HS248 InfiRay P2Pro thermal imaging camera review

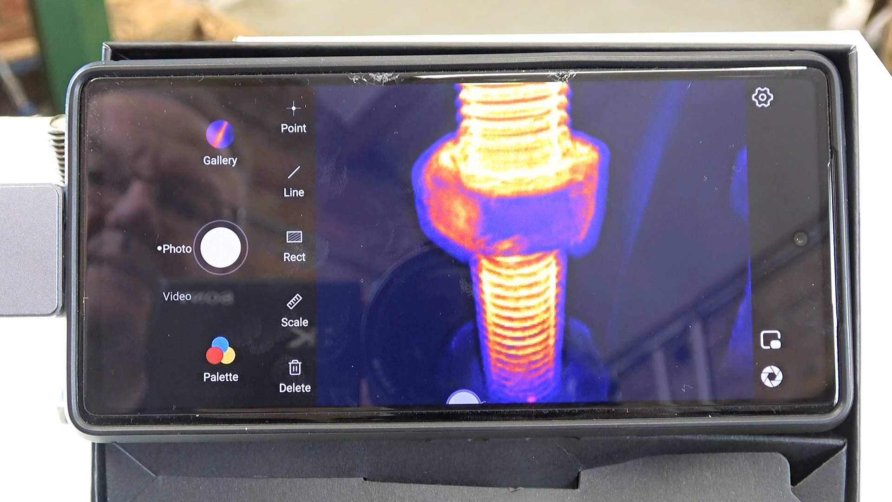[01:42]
okay I'm not going to go through every little function on the app I'll just give you some idea of it we need to get this done before that screw cools down so you can select different palettes so we can have black and white
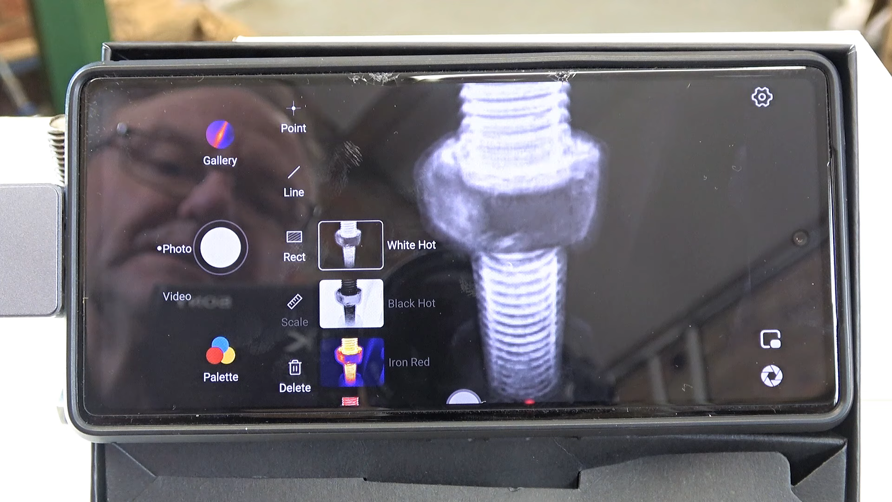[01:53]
and various others so you get the idea okay oh that one looks interesting what's that
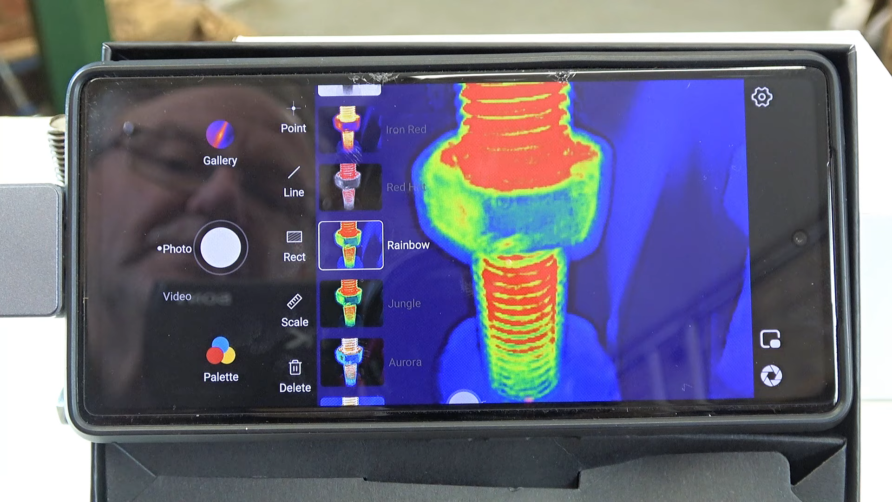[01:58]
one oh that's good in there yeah different palettes how
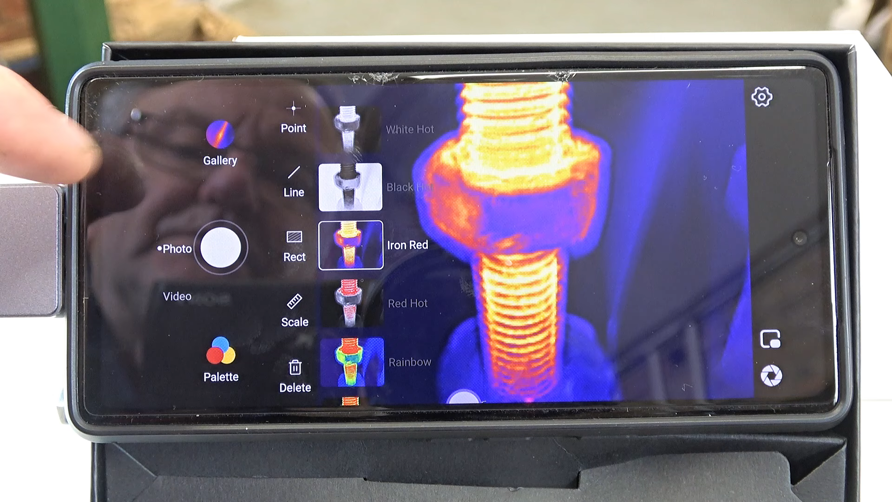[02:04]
do I get rid of that then probably that and then you can measure temperatures at various points so if I go to point and do say that so P1 and up here it tells me 40 point
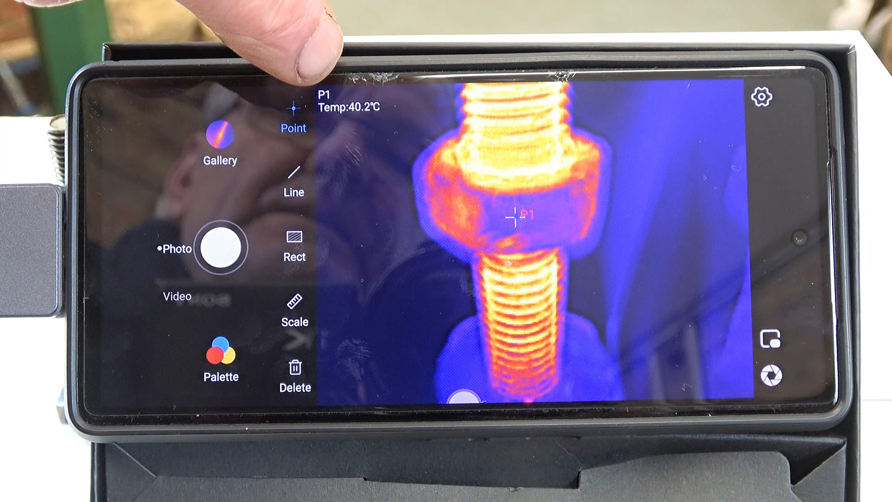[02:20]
On screen: spot 40.2°C
degrees 40 degrees 39.8 39.7 so you can see the temperature reducing you can put a line on it and it will tell you across that line so L1 is the line so average 25.2 maximum 49.2 minimum 14.4 so that'll be the background temperature in here you can set a rectangle
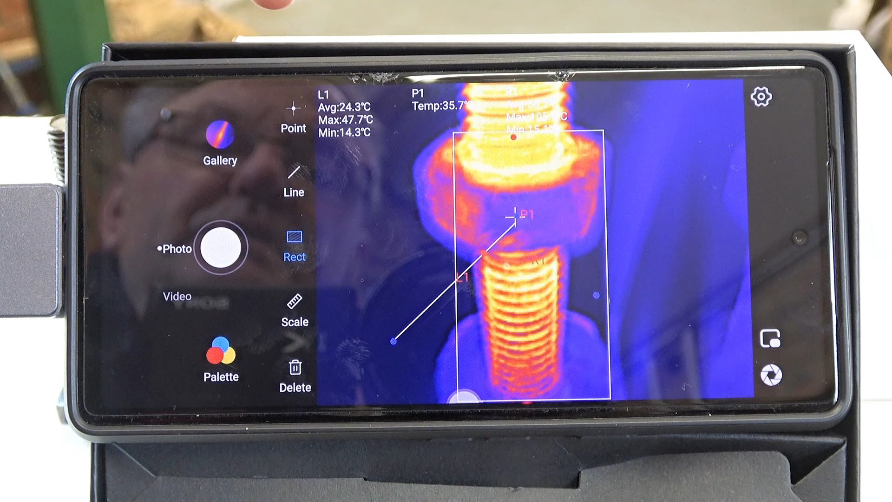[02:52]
and it gives you details within that rectangle there it is you can't read it because of the brightness behind but it is there where I've got my finger some of this I haven't tried yet scale oh so
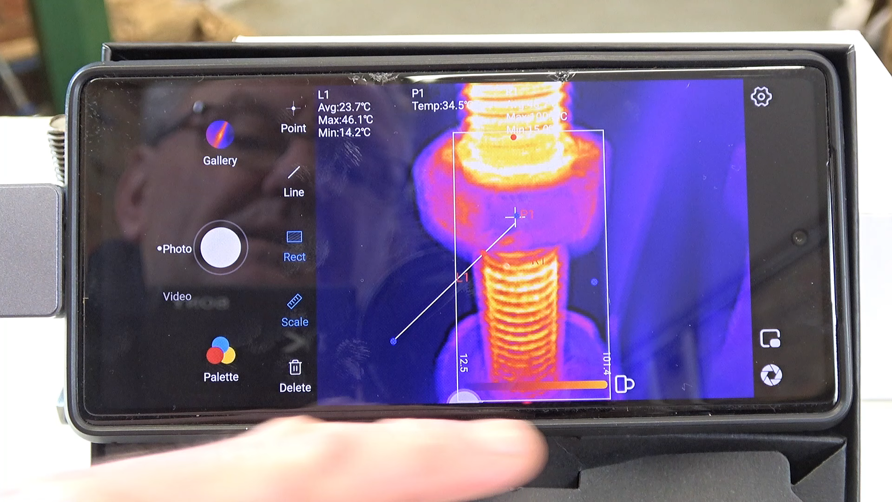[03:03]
now across the bottom we've got this scale the reason I've got the phone on its side is simply because portrait doesn't work very well with landscape does it but if I turned it on its side then you would see this scale here
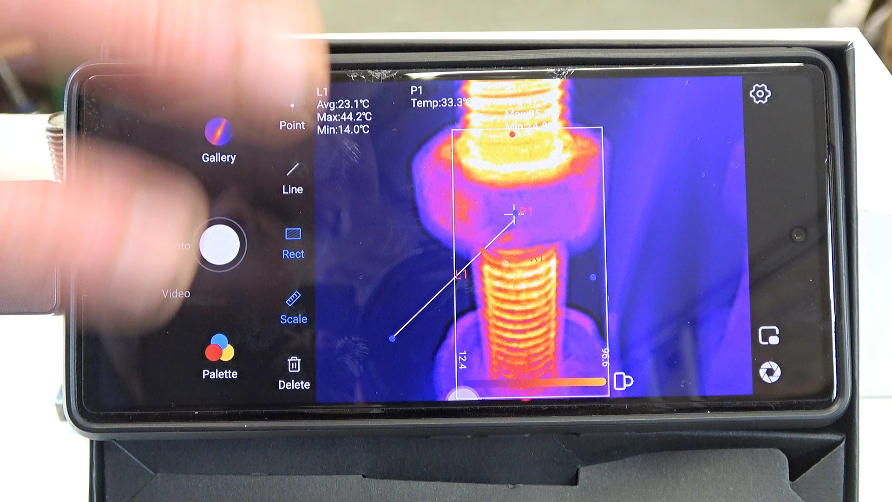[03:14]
On screen: spot 33.3°C
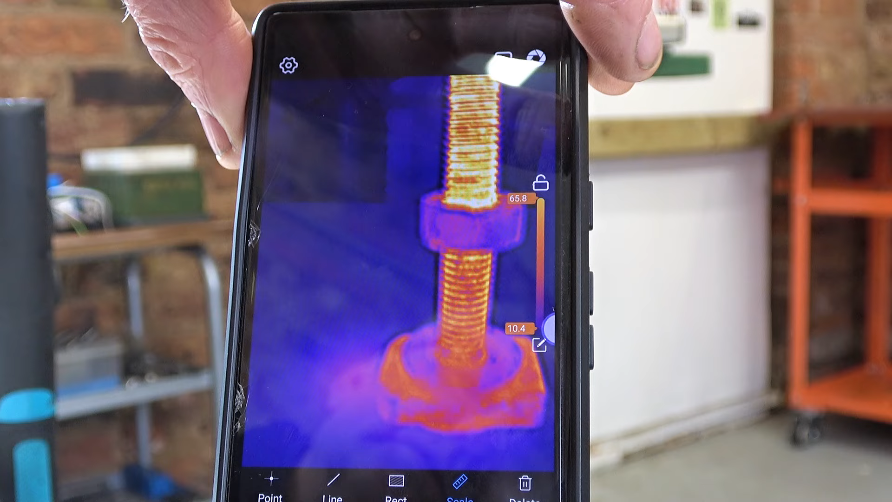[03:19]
lock that's it I've unlocked it now and it will follow its own range so the range will change so the top of that is 65.4
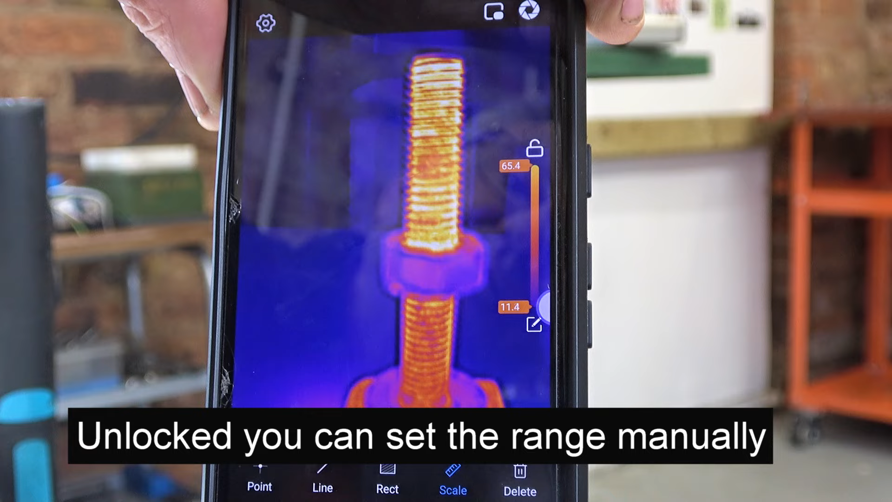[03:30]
and the bottom is 11.3 but if I move it off that
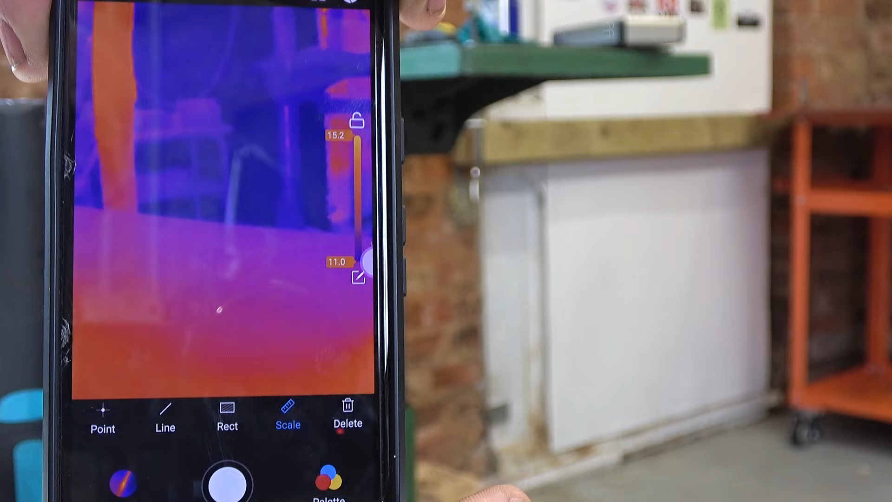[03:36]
range will change 15.1 to 11.0 whereas
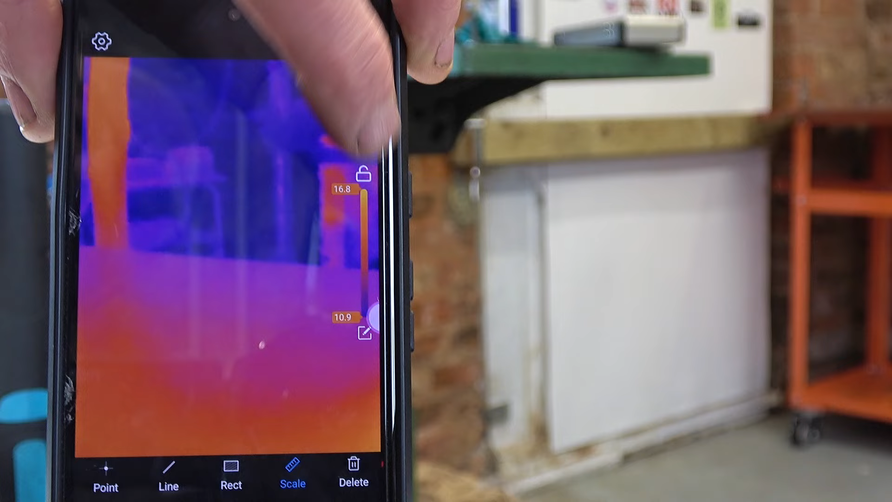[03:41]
if you press the lock you get a fixed range
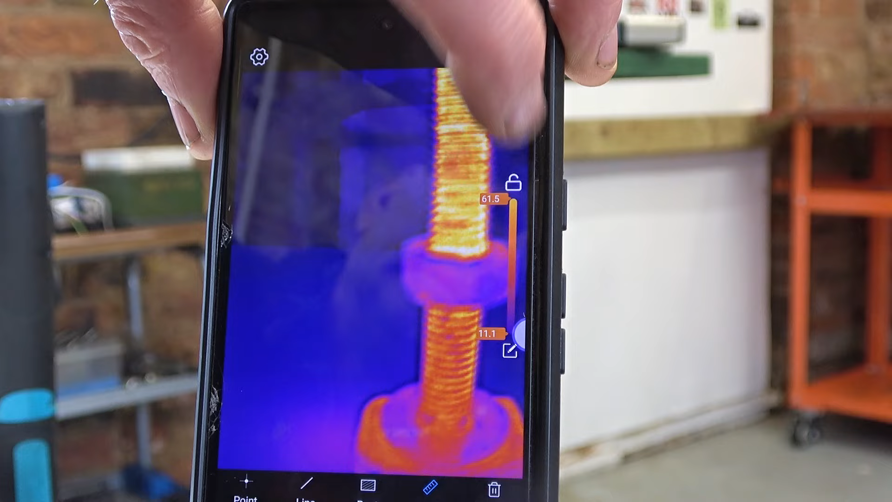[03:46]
there you so now you will get a fixed range
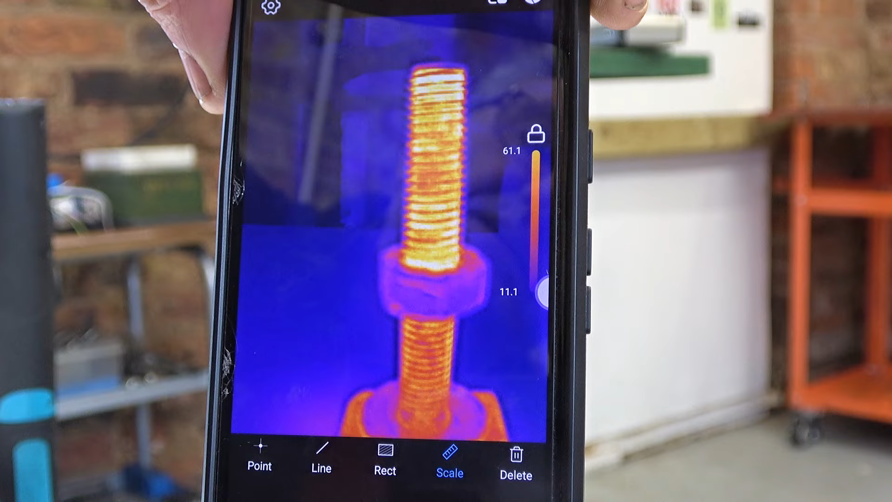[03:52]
I'll just quickly show you a couple of other things so we can take a photo
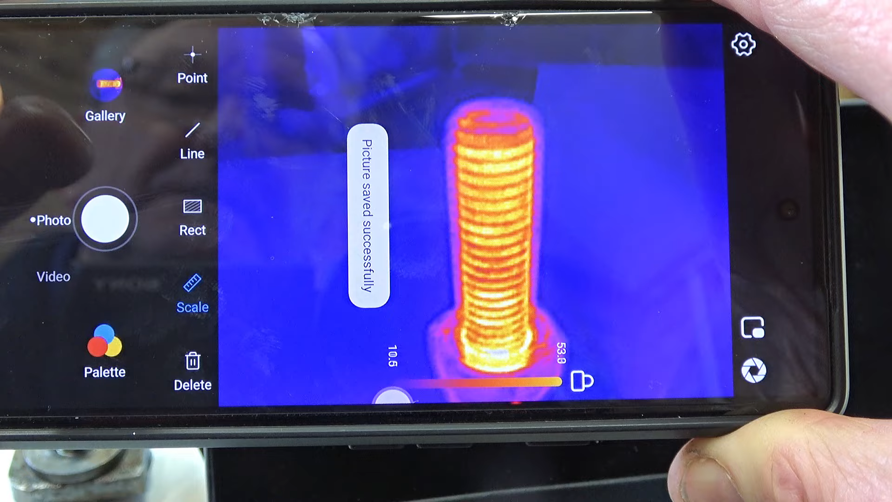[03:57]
so that now that picture has been saved but we can also take video so if I
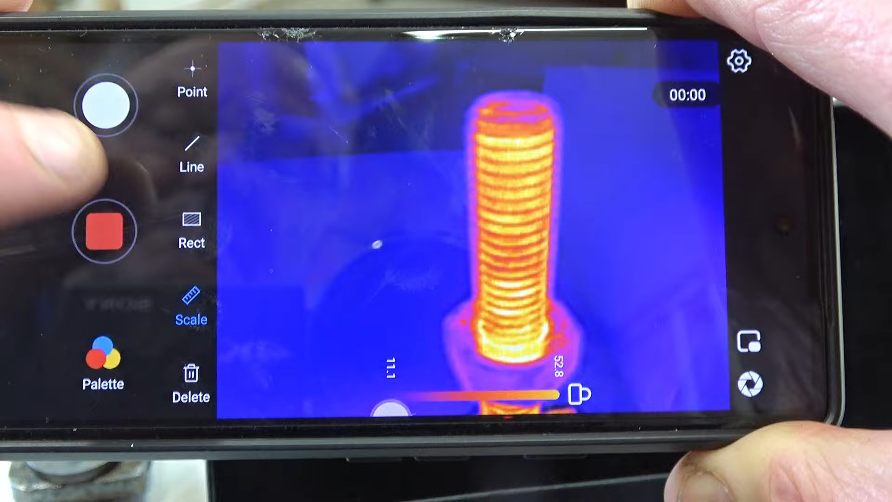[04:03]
press run and I talk and I move around that's recording video